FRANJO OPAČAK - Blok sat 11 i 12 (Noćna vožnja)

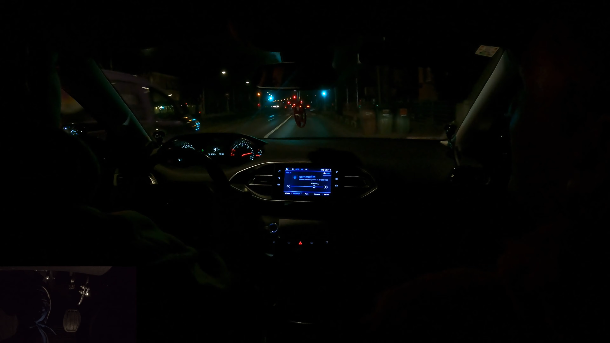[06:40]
Imamo vas! Gasepćine čovjeki. Citi te noćne vožnje, kužiš mi, ono, malo slabije ti se vidi, kužiš, uvjeti su ti malo drugačiji. Vidiš da znakovi svijetle, sami po sebi, tak su i napravljeni da kad biti, se šitko zapališ duga svjetla, ne sad kad će biti znakova negdje, reflektirajući se, kužiš, da upališ duga svjetla, baš će te izbiće te ono.
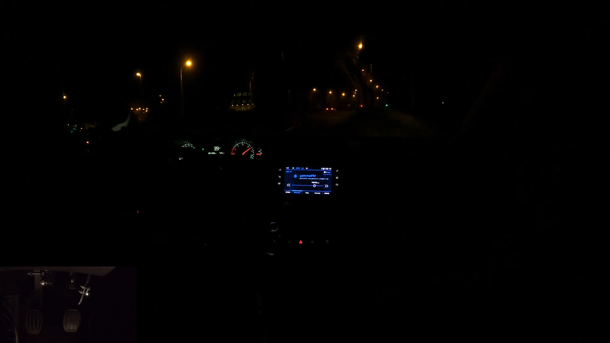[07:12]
Ja bi najviše volio da to po danu nekako možeš ti upalit, kužiš, da vidiš koliko u biti znakova ima. Jel, kad se voliš po danu, ono ne obraćaš baš pažnju, treba bi, ali ne. Kužiš, recimo, jel sad ti tamo u daljini vidiš znakove nekako, u daljini tamo? Ne, jel? U daljini ne. Svjetlano.
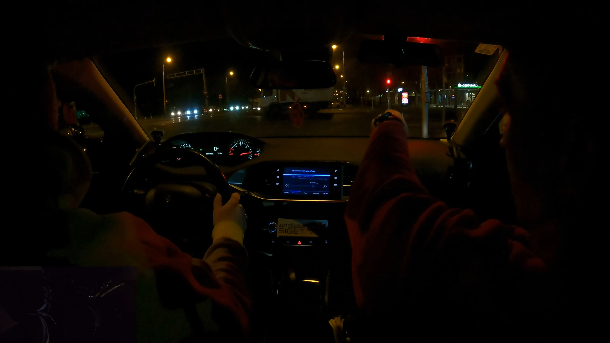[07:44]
Gledaj kad upališ sad, daj se blicni duga da vidiš koliko znakova tam imaš. I vidiš ovo? Gledaj kako reflektira. Da. Kužiš? Sad je na auto, kužiš kad je na auto, onda nemaš duga upaliti. Smo zanimljivi da se na to automatsko pali duga, ali mislim da ne.